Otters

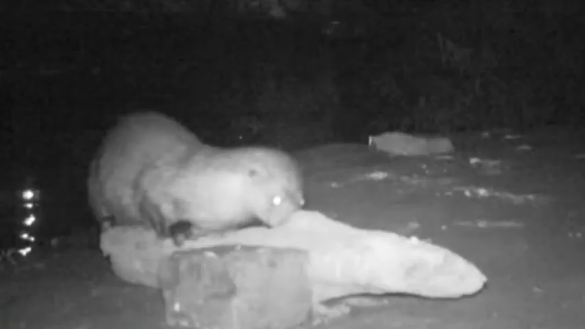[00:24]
The otter is a nocturnal, shy species in an urban environment like the River Don in Sheffield.